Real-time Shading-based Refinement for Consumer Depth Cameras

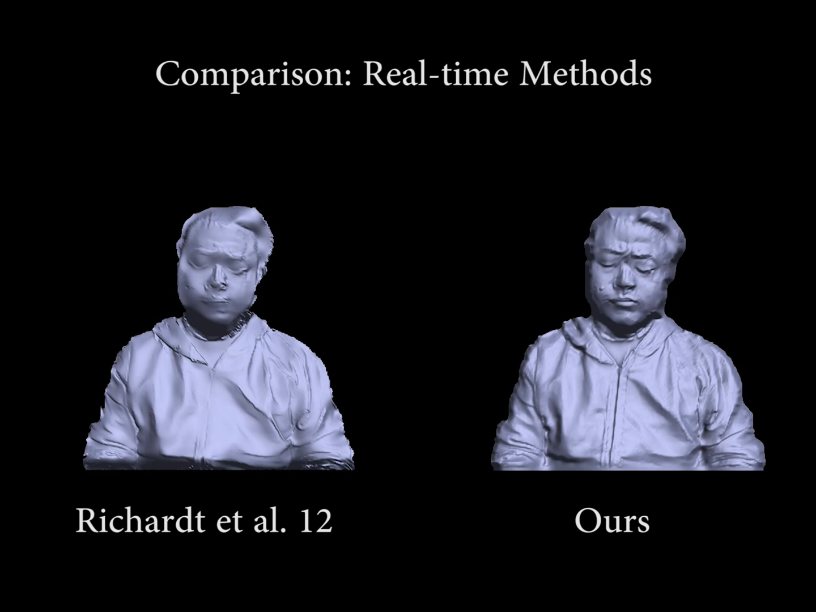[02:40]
We also test our method using data from a high-quality stereo setup.
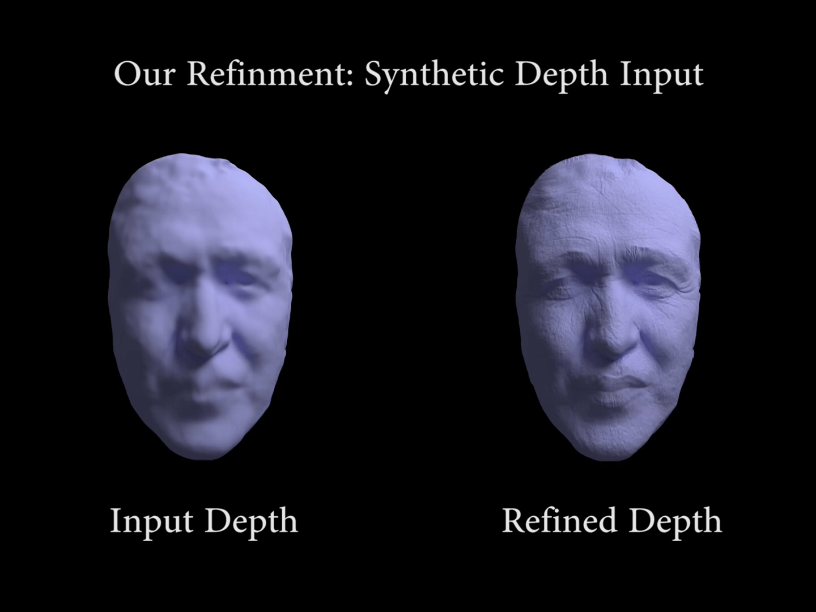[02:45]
The refined depth shows the amount of detail we are able to capture when better quality of RGBD data is provided.
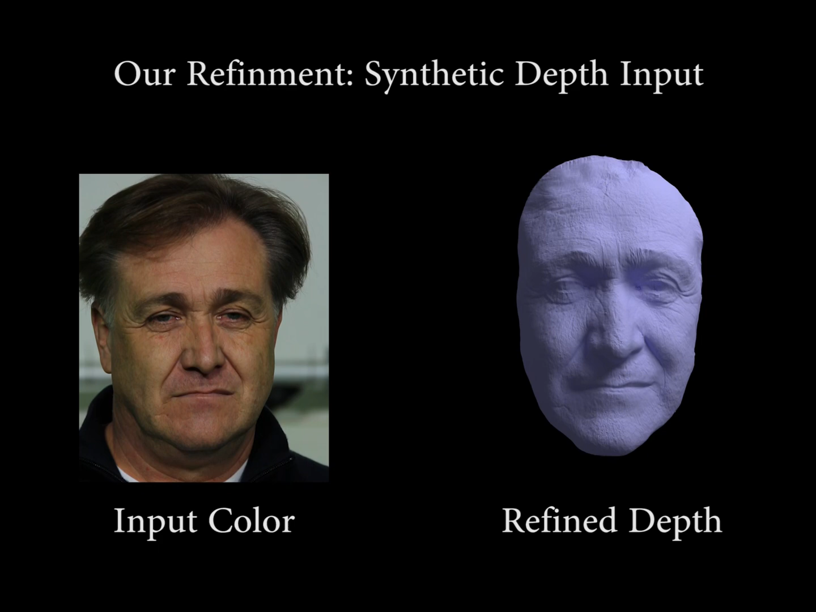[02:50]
Additionally, we compare our method against the ground truth from a synthesized sequence.